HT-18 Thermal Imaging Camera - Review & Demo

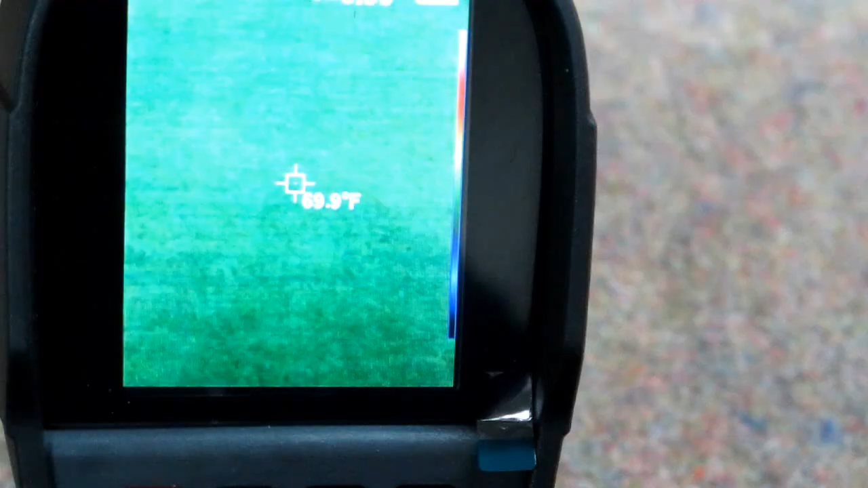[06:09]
By doing that, if I'm taking an image that is partially visible light with the infrared overlaid,
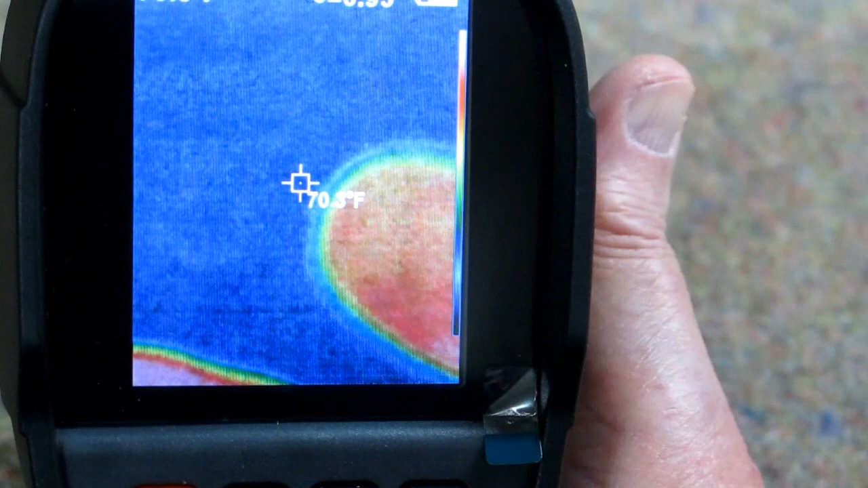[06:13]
then I can shift those two to where one is just a little bit offset to the other.
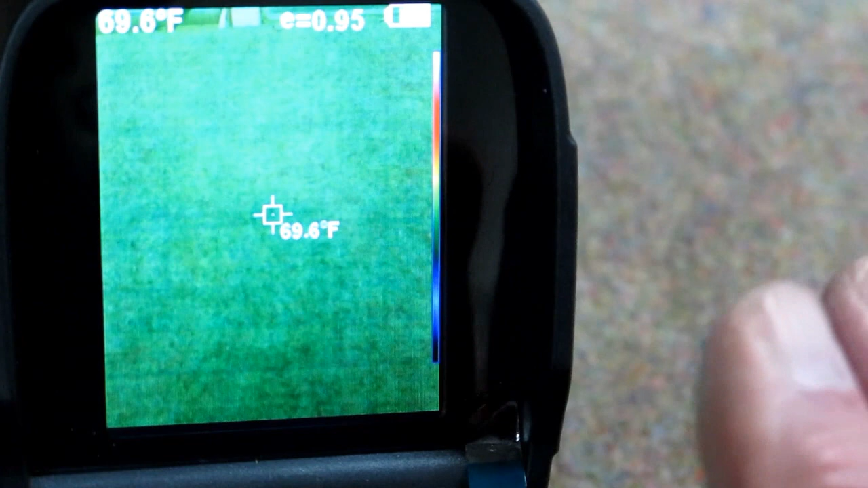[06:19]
On screen: spot 69.6°F
And that may or may not make it easier to identify
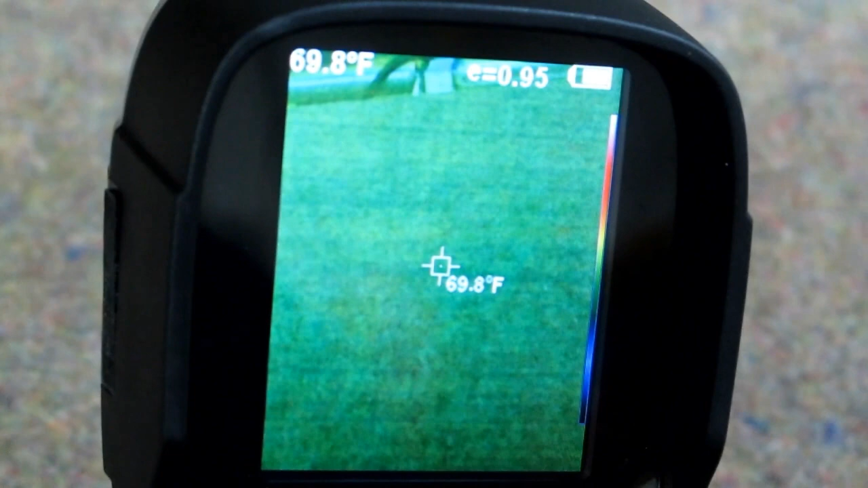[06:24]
On screen: spot 69.8°F
what it is you're trying to show with the thermal image.
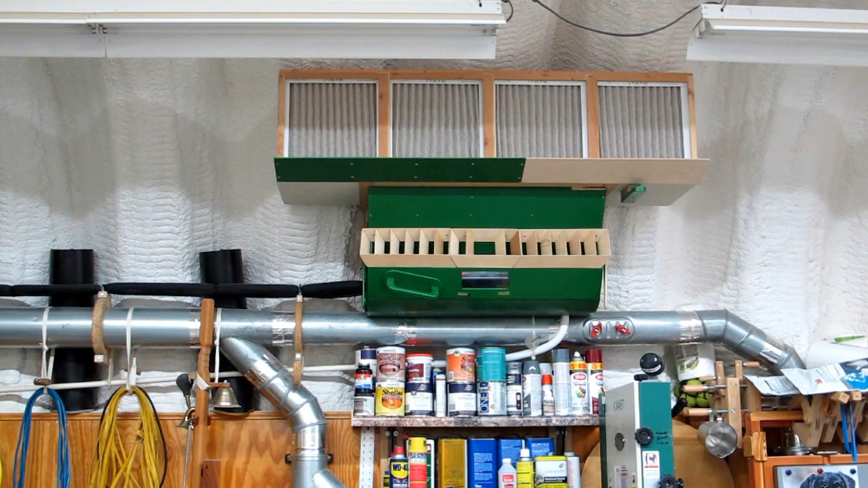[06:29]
The mini split unit out in my garage is running on heat cycle.
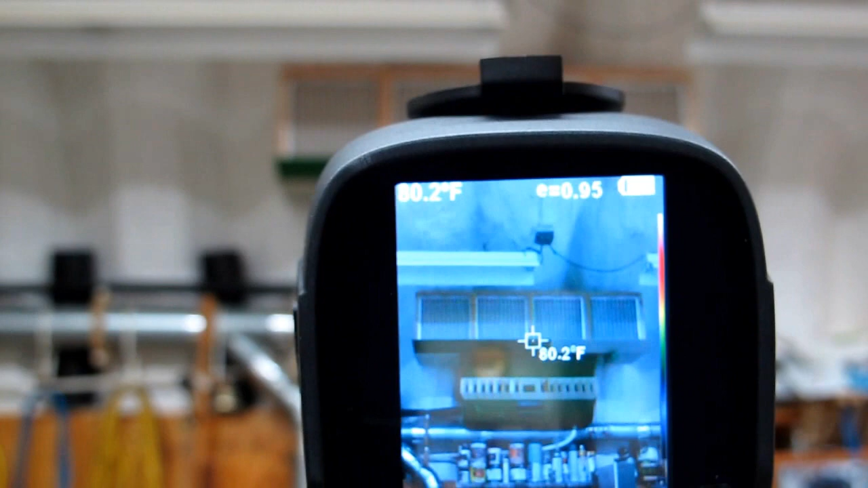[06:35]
On screen: spot 80.2°F
The green area up on the roof, where the heat's been rising after the unit was running,
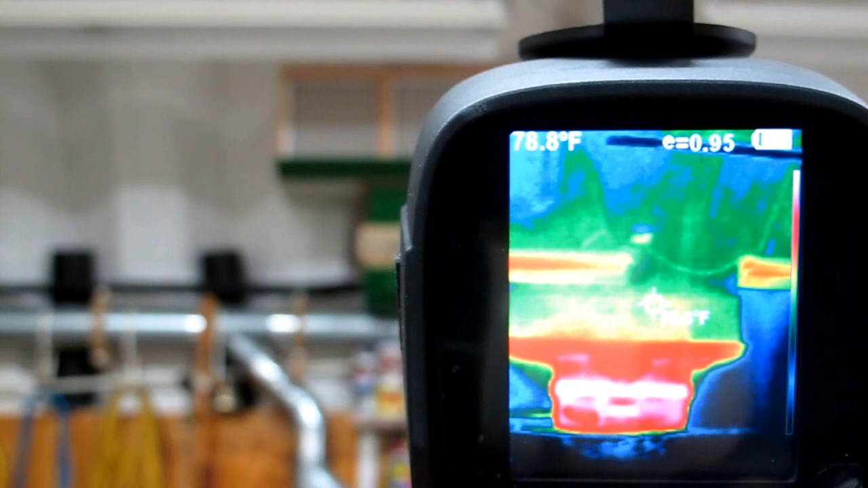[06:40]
On screen: spot 78.8°F
it turned off a few minutes ago, so now the roof's starting to cool off again.
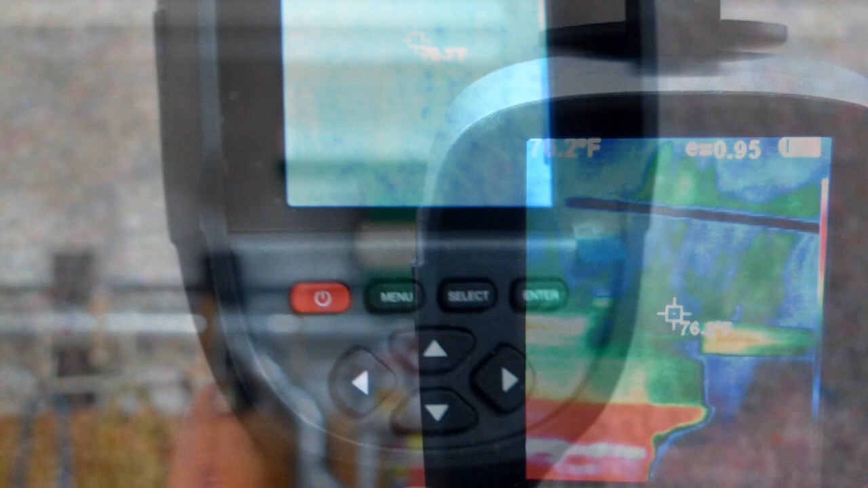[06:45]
The way I'm switching back and forth, I push this and it switches to the fullest or the strongest infrared,
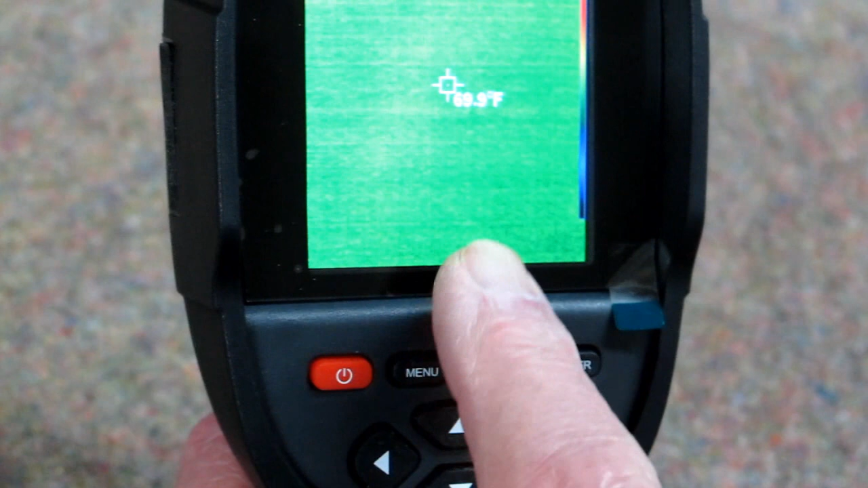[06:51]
which means that the visible light camera is turned off and then I can switch back to visible light with this button. The operation between these two keys is the easiest.
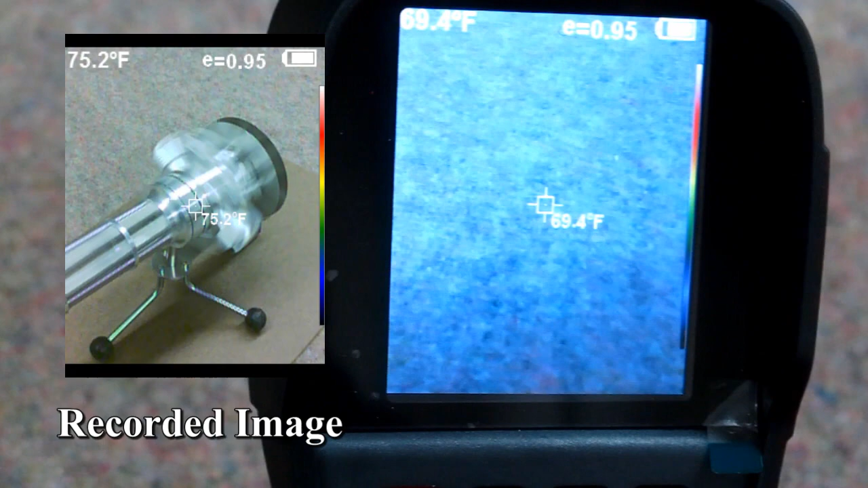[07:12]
And the same thing if I'm in infrared, if I take that, it says yes.
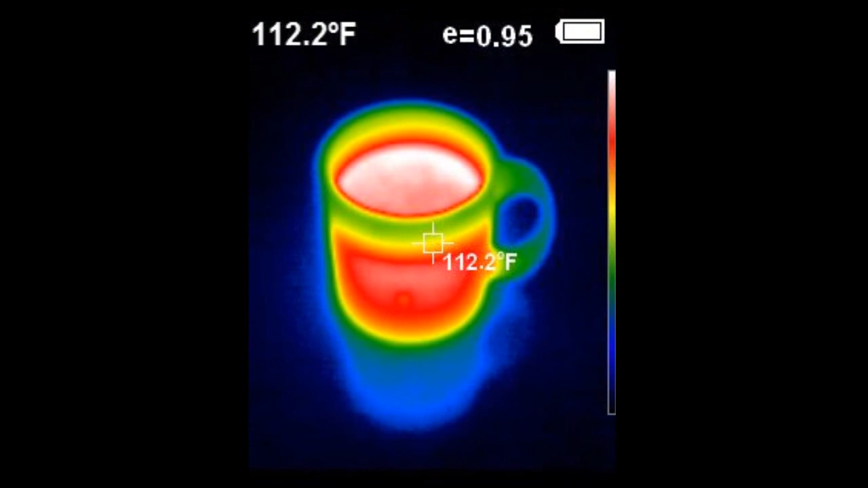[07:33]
On screen: spot 112.2°F
A hot cup of coffee, where that cup of coffee had been sitting, a cold can of beer.
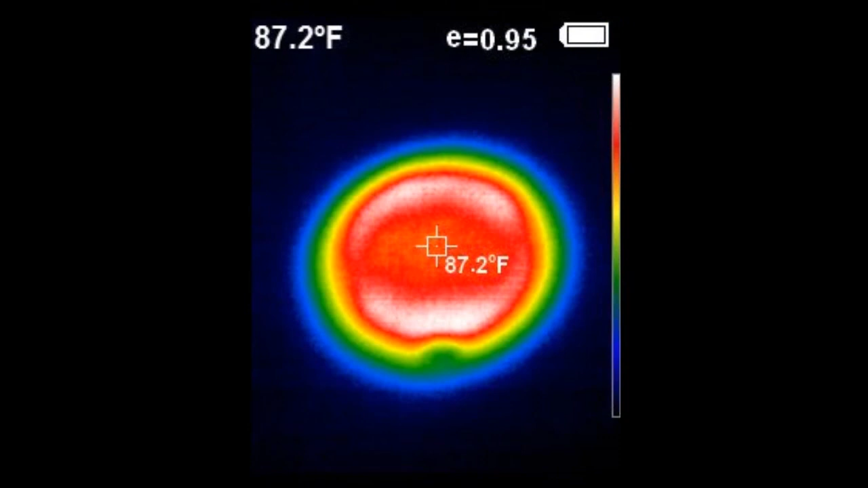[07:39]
On screen: spot 87.2°F
If somebody swipes your can of beer or you've misplaced it, you can see where it was a few minutes ago.